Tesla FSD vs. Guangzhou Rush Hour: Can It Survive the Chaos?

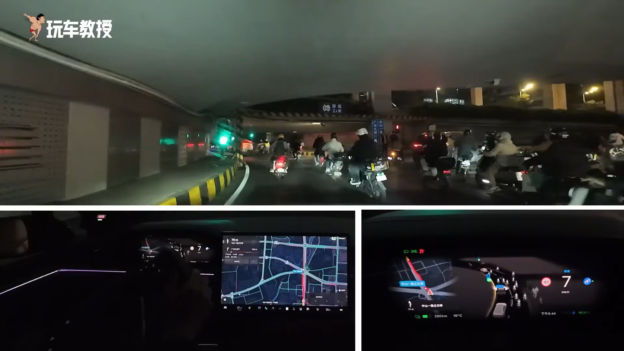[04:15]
Wow, a bunch of them, but we can still move. We can drive out of the roundabout and enter Zhongshan. I feel it's quite good. In places with many electric bikes, we didn't just step on the gas and then brake suddenly. At least it didn't get stuck here. It's still quite smooth. It can still move. Wow, look at this. And maybe it's also because...
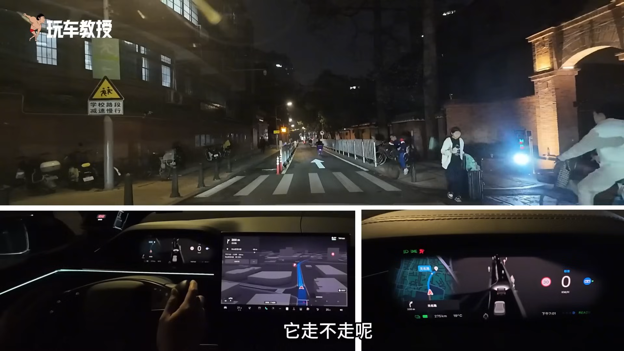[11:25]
He's getting closer. Should he move or not? Oh, there's a pedestrian riding a bike through. And another one. He's not moving, so should we go? Let's see if we can avoid this cyclist. It's quite awkward. The two of us are just looking at each other because he's judging this road. It might be a bit narrower, but to be honest, I think at least the performance of the Model X on this road is not particularly outstanding. It's just very conservative.
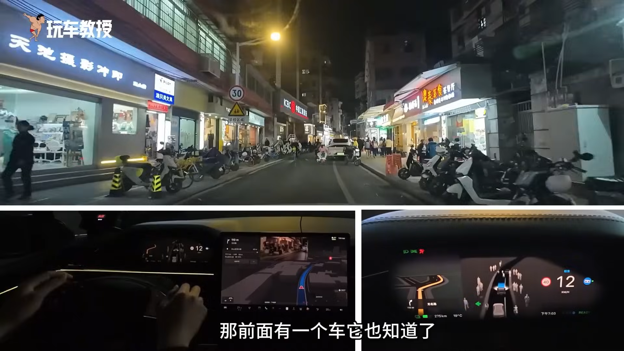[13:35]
Let's see if it works. The cars behind are honking like crazy. Yes, indeed. A bunch of cars behind are honking like crazy. Honking. Yeah, but maybe they considered that our car is a Model X. So maybe they... There's no braking. They're coming over to scold us. So, should we take over? Look, it's basically not moving. It's basically not passing. Look over here, see if we can pass.
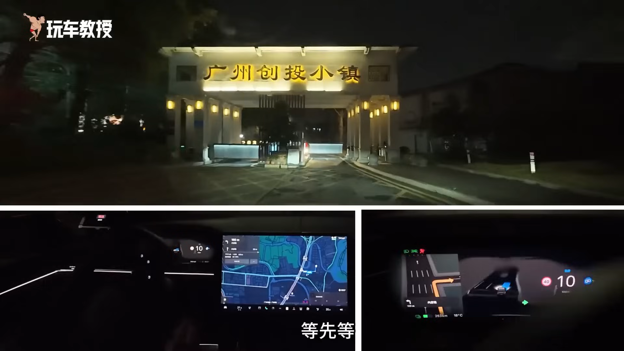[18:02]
Let's see if we can enter the internal roads of the park. We have a license plate, so we should be able to get in. Open the gate. Hey, open the gate. Okay, it's open. You see, with direct FSD push, we can enter the internal roads of the park. At least, even if we can't park directly, the internal roads are accessible. Our navigation point is the company of the car professor.
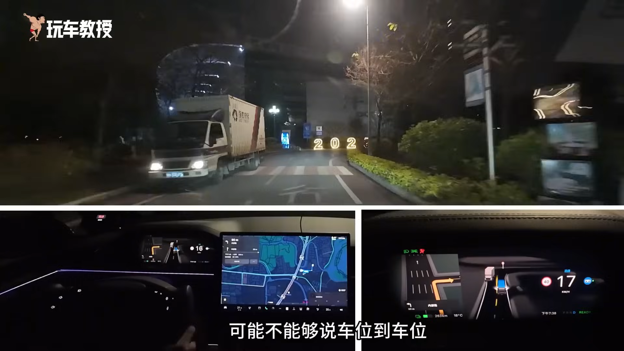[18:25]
Normally, if it can enter the internal roads, it should be able to take me to the company entrance. I hope it can take me to the company entrance. Look, we need to turn left here, and there will be some visual markers because there's a flower bed on the left. You see, there's an electric bike coming, and it brakes. Slow down. Let it pass. Okay, no cars. Let's start again.